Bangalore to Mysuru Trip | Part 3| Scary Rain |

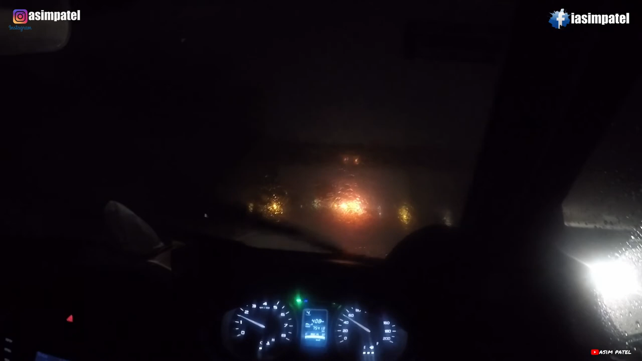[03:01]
दे रहा है, क्या है, इतने जोर से बारिश हो रहा है। गाड़ी जा रहा है 30-40 टाइम इज 7:46 और हम लोग अभी रुके हुए हैं यहाँ पे
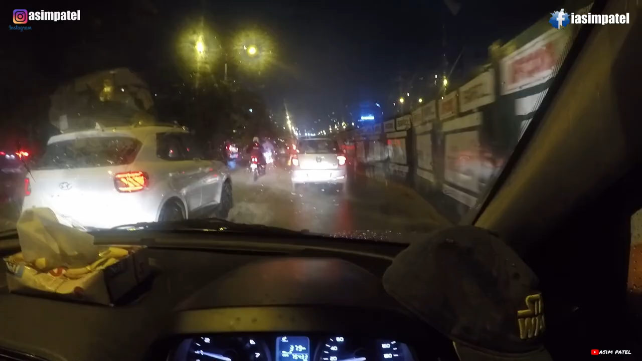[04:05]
लाइक पानी भरा पड़ा है पर गाड़ी नहीं जा रहा आगे।